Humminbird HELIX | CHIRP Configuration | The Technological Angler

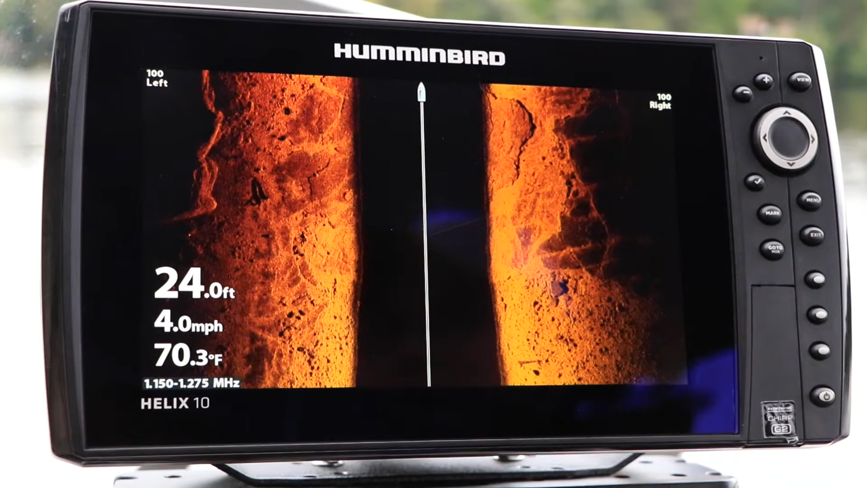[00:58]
On screen: depth 24.0 ft, water 70.3°F, speed 4.0 mph
Under most circumstances, you'll enjoy the maximum benefits from Chirp sonar by using the widest available frequency range.